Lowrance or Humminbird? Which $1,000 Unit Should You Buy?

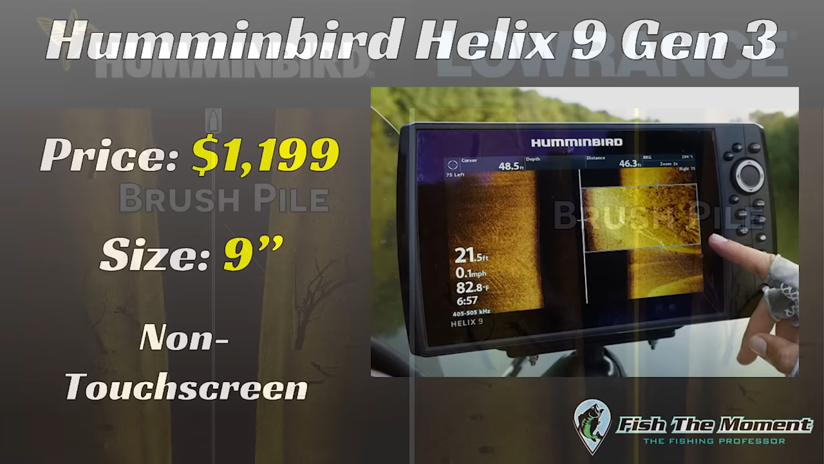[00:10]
We're going to be giving you side-by-side image comparisons of the exact same spots scrapped on the exact same days to show you which unit gives you the best overall image quality. Let's get into it. Before we get into the image comparisons, I want to give you a few call-outs about these units.
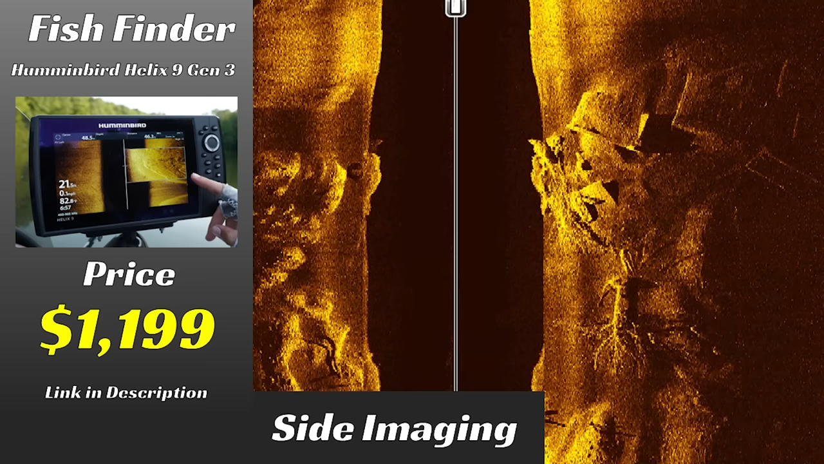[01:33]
What this means is that the Hummingbird screenshots have a little bit of a graininess to them that you don't see on the Lowrance. But when you actually look at these units on the lake and actually look at the screen, the graininess is not there.
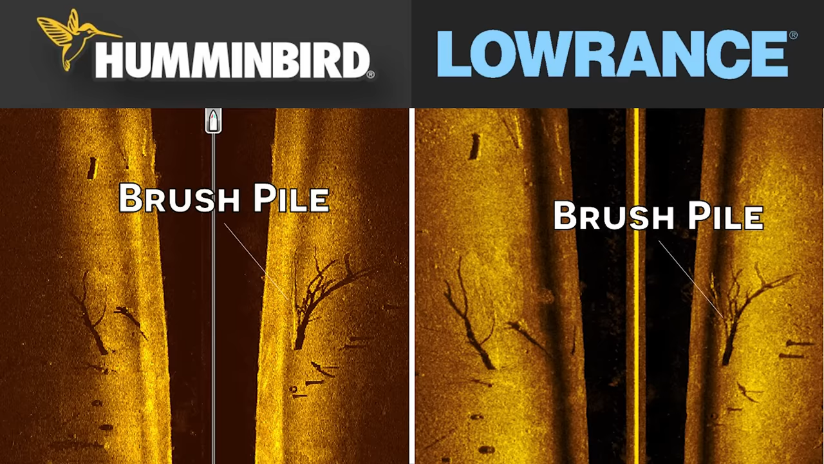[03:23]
One thing I did notice when I was out in the lake is that I could get a little bit sharper image with the Hummingbird unit than I could with the Lowrance unit. If you look closely at these images, you can see that the Lowrance side imaging has a little bit more of a fuzzy or hazy look around the limbs of the trees compared to the Hummingbird unit. The reason for that is because on your Hummingbird Helix, you have a sharpness setting, which basically allows you to adjust how sharp the image looks.
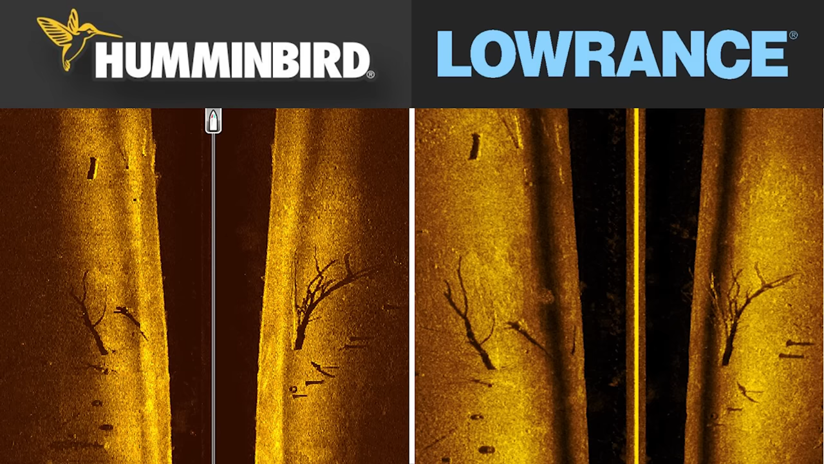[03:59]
side scan with this Hummingbird Helix unit. In our next image, we have a nice offshore rock pile with a brush pile right below those rocks. In this image, again, you can see the rocks clearly on both the Hummingbird and the Lowrance unit.
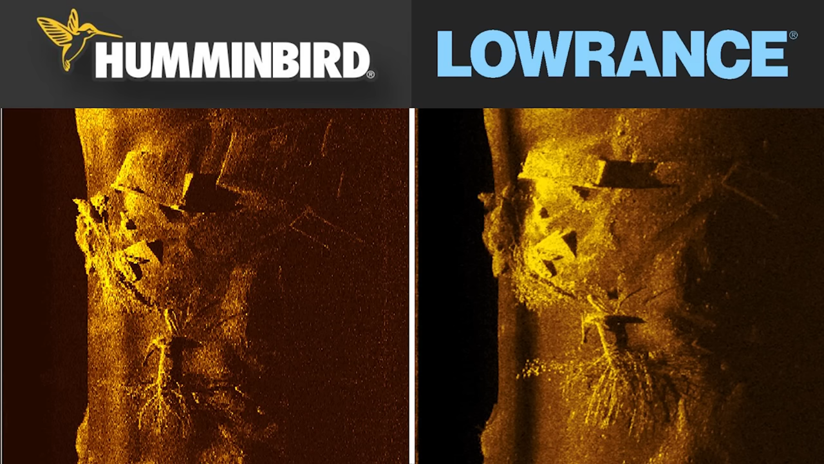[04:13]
You get nice crisp shadows. You get nice target separation and image clarity of the brush pile and the rocks. Again, for all intents and purposes, you can see the exact same thing on both units. It's not like one looks drastically worse than the other. Maybe the Hummingbird is slightly clearer, but at the same time,
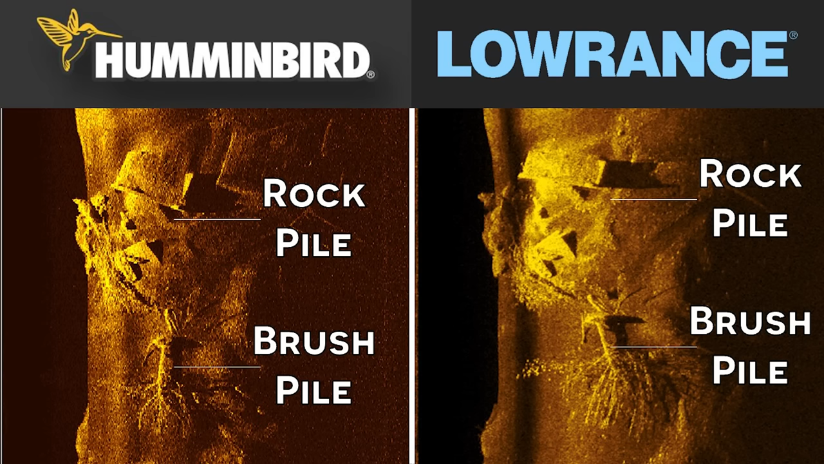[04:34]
you can actually pick out the school of fish, which is some crappie around the brush pile on the Lowrance image a little bit easier than you can on the Hummingbird.
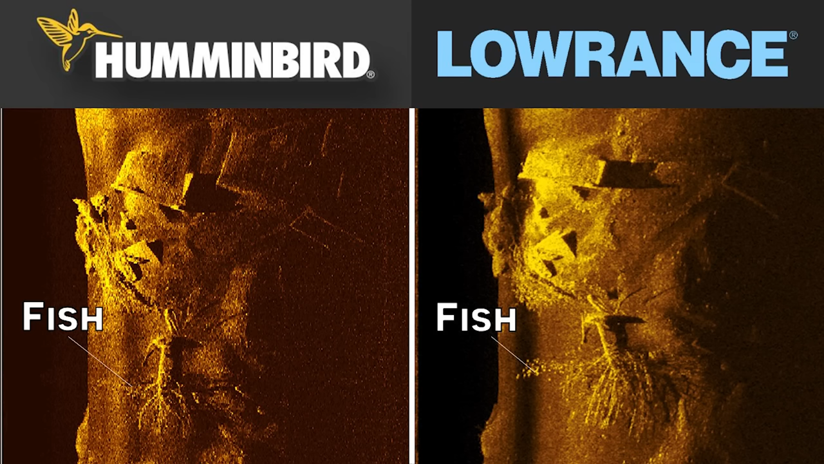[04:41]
Now, it's hard to tell if this is because of the graininess that I mentioned earlier in the screenshots. Sometimes when you take screenshots with this Hummingbird unit, because the image of the screenshot has lower resolution, it's harder to pick out tiny dots like those little crappie. I didn't really notice that big of a difference on the lake between these two in terms of the ability to see fish on side scan,
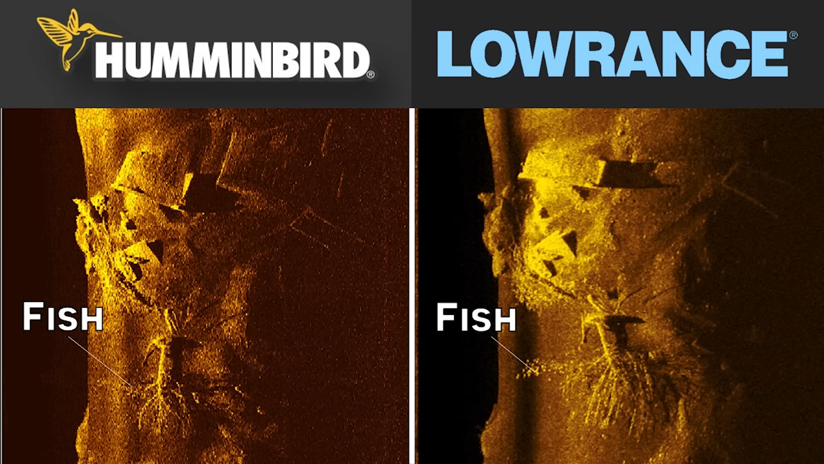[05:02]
but it really shows up in the images here on the screen. So it's really hard to tell if it was just the graininess of the picture or if there's a big difference there. There might be. I'm not going to be able to say for sure.
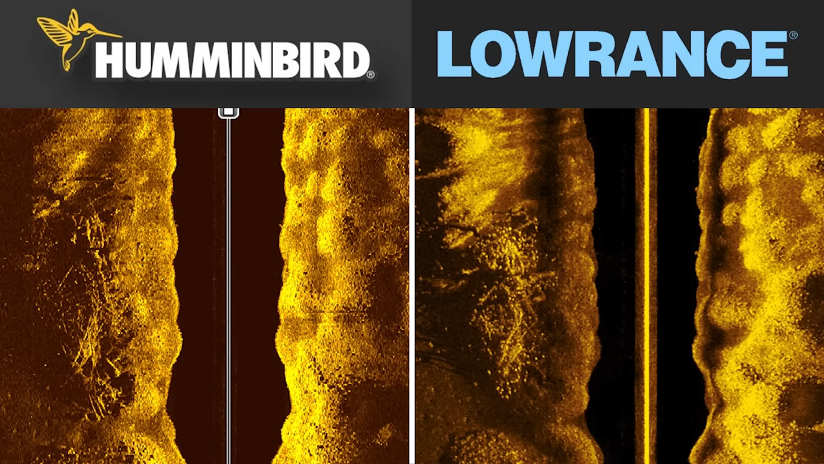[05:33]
In this third image, we have another brush pile that's sitting on the edge of an offshore drop-off. It drops from about seven foot of water into 30 feet of water. This brush pile is a lot more densely compacted, has a lot more limbs, and therefore you're not going to get as much target separation in either image just because there's so many limbs and branches closely clumped together. Honestly, these images look very similar in my opinion. I don't see much of a difference.
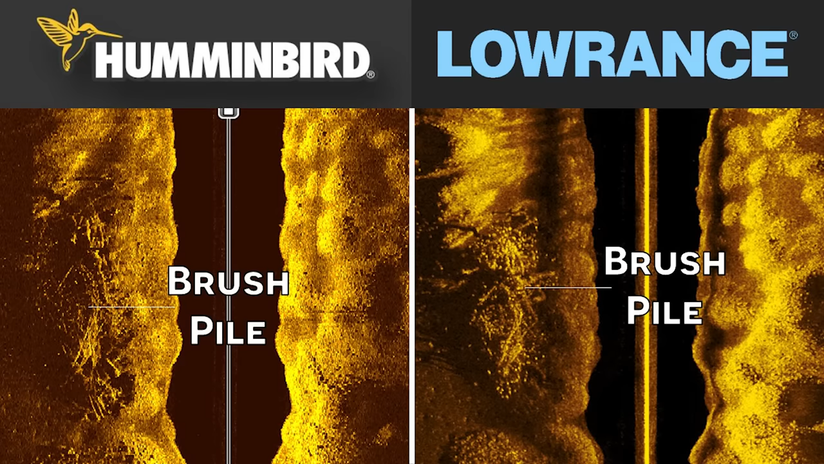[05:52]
And from a practical perspective, both units do a great job identifying cover, structure, fish, rocks, things like that on side imaging.
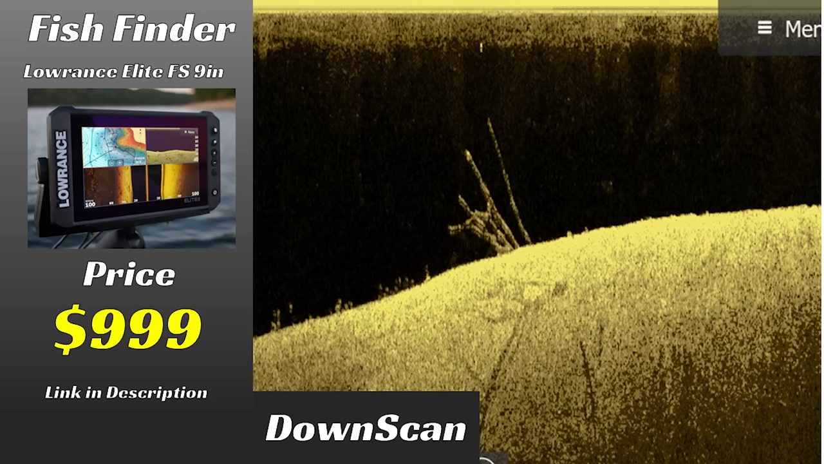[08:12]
I've made several adjustments to improve the image quality, and you can make adjustments to make the image look better on Lowrance. It's just that by default, the Lowrance settings are going to be better out of the box than the Hummingbird.
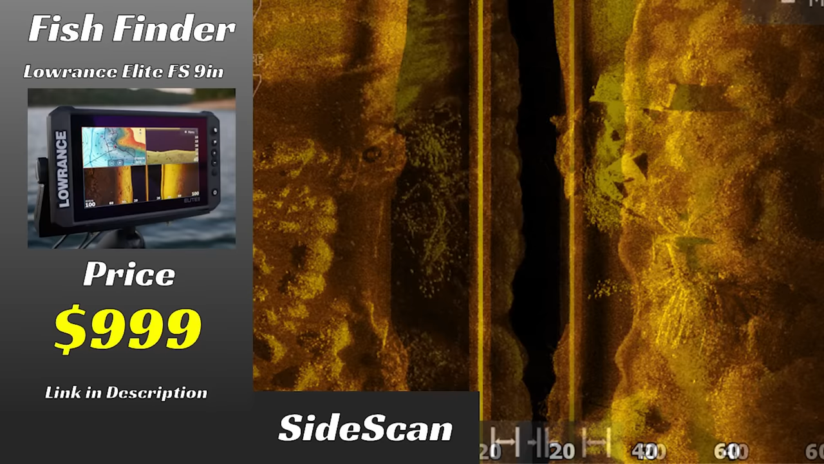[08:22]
But again, I did have to make several adjustments.
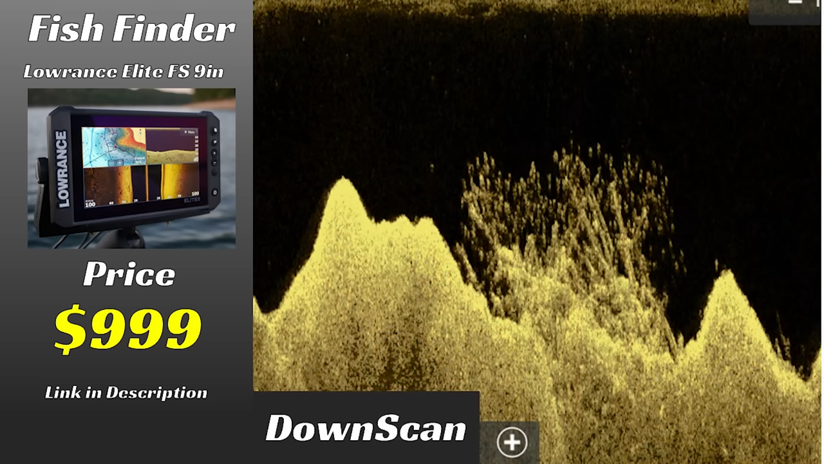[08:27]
So this is not by any means the default settings in this image or any of the images you're going to see from the Lowrance going forward.
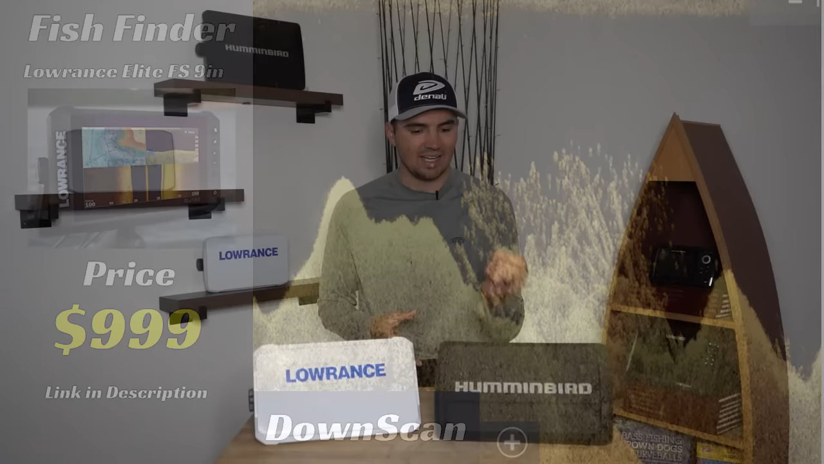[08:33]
With the Hummingbird under your hand though, if you mess up the settings and put them a little bit off of where they need to be, the image will look really bad.